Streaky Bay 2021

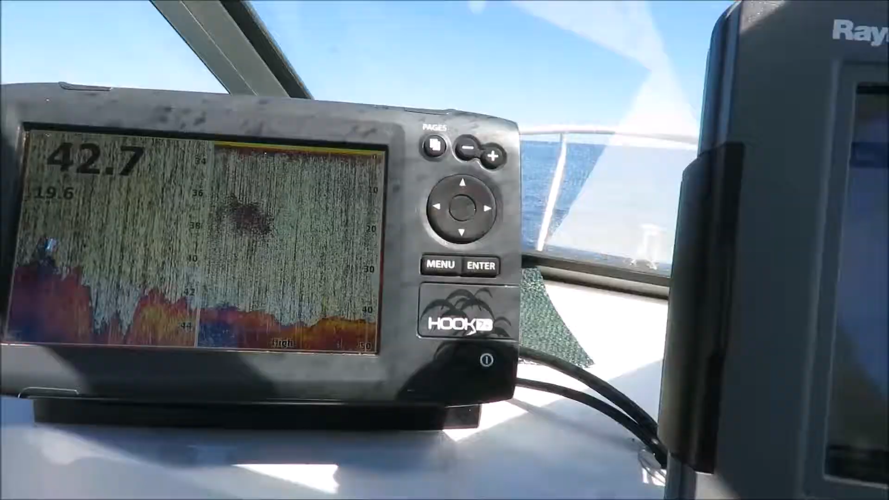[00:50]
Schools of fish under the boat.
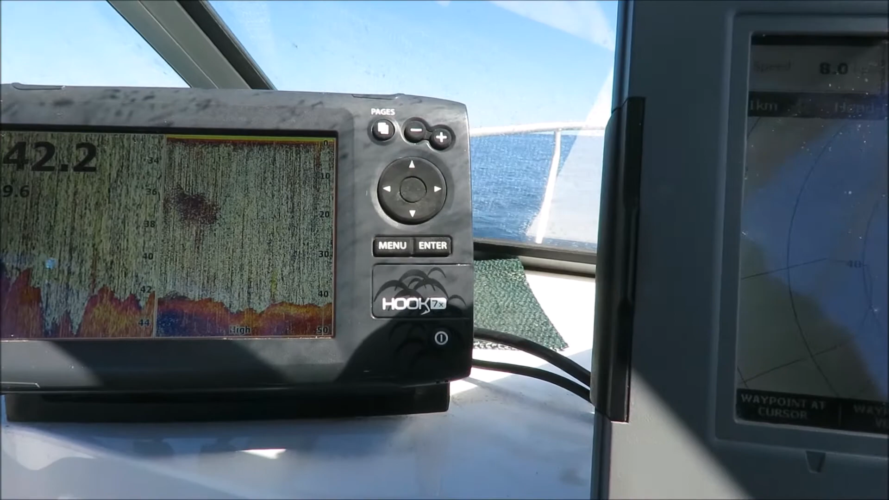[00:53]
42 metres of water. That's our marks we've been doing today, round and round and round.